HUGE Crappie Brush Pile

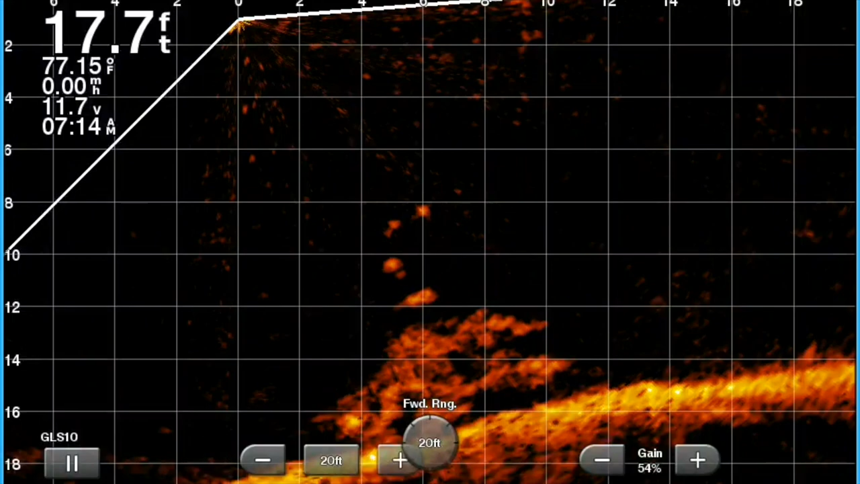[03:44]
On screen: depth 17.7 ft, water 77.15°F
So if you saw the tips and tricks of LiveScope, I'll put a link up here above me right now. All I do is I focus in on those weights. Got that one right there. I am totally focused in on the 3 weights. It's actually a bell swivel, a weight, and then a hook. But I'm actually playing with the idea of adding more of these split shots just to give myself even better visibility of the line. You notice you can't see the line there, but you can see those split shots, which is really cool.
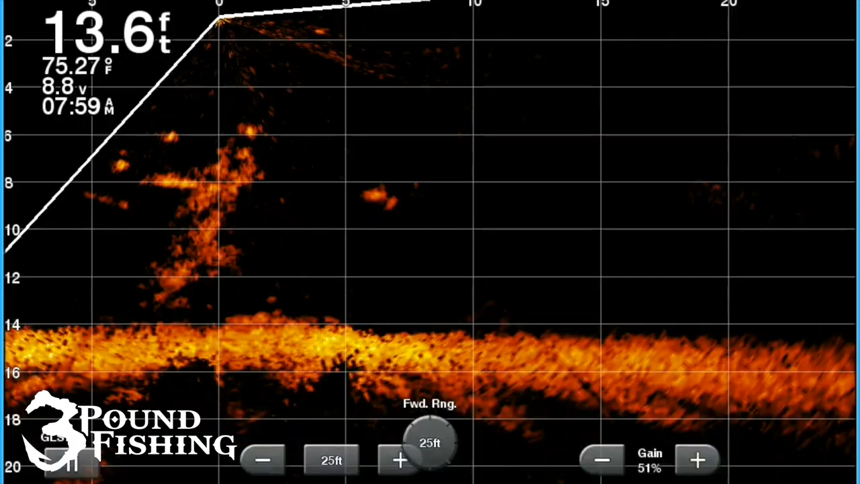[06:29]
On screen: depth 13.6 ft, water 75.27°F
but there also were some really good quality fish, and you're gonna see those here shortly.
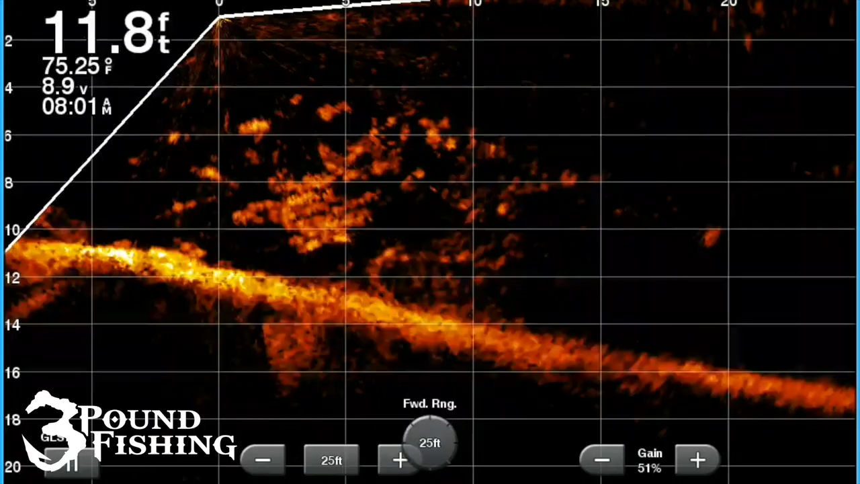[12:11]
On screen: depth 11.8 ft, water 75.25°F
All right, one last time. Check out this pile as it grows. Check out all the fish, folks. You got to love LiveScope and what it is, allows you to see. There's no more guessing. And this image right here just speaks volumes for it. So hope you guys enjoyed the episode. Don't forget, hats, new merch. Check out 3poundfishing.com. Till the next episode.